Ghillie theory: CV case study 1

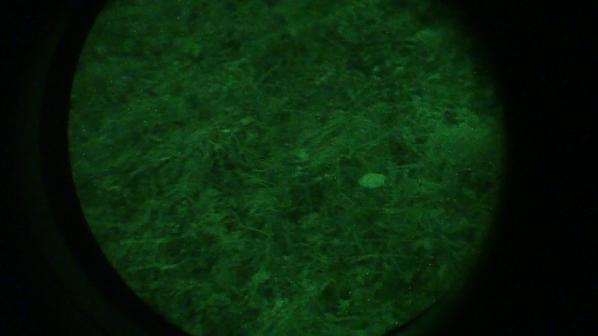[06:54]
all right this is how it looks like at night not bad
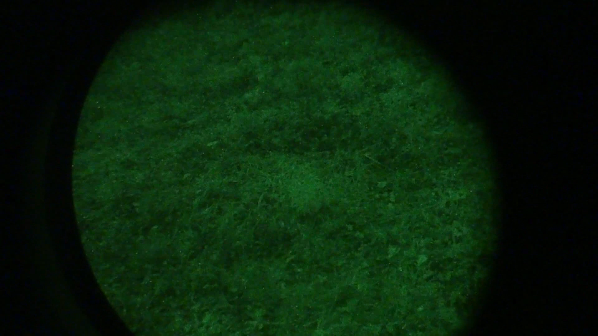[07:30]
okay so it could be slightly lighter now everything is wet out here
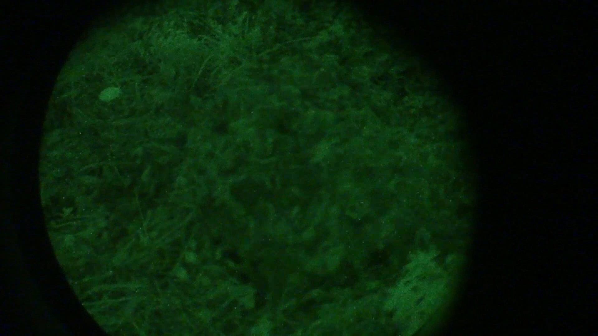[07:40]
let's focus on the system
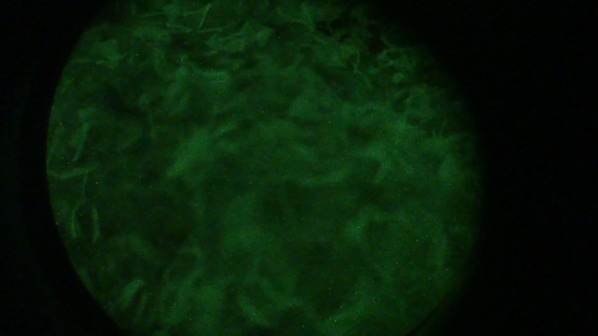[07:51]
yeah that's how it looks like at night okay so maybe
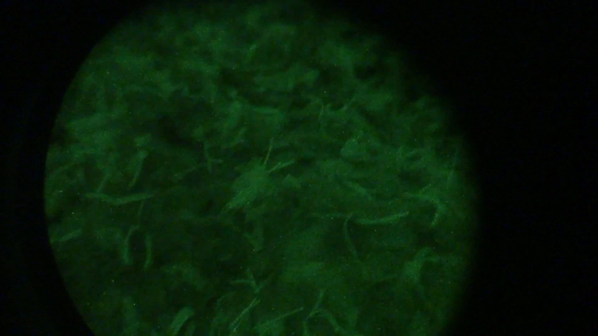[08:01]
more halo screen more green halo screen because the spray underneath is a bit dark well it's not bad
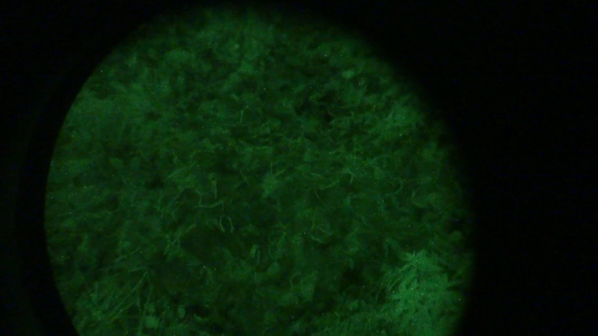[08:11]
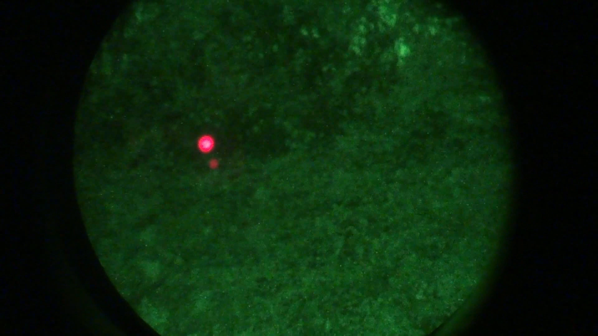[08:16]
okay now let's give it a try with the infrared beam infrared illumination on here we are so it's a very dark night there is no moon uh
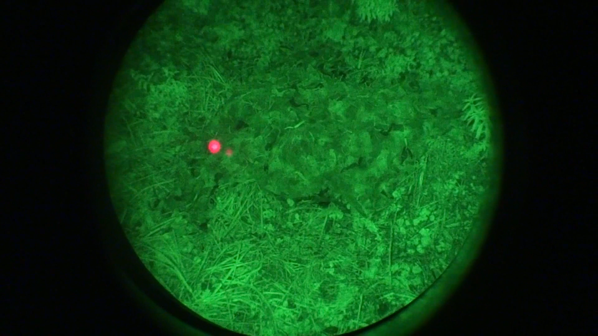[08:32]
no stars it's been raining and uh this is this is how it looks like from one meter away so let's move away
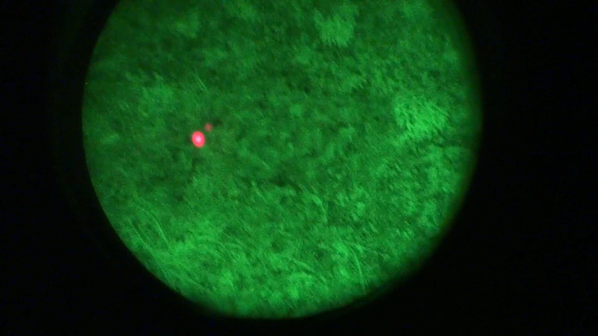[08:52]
focus again yeah so this is basically how it performs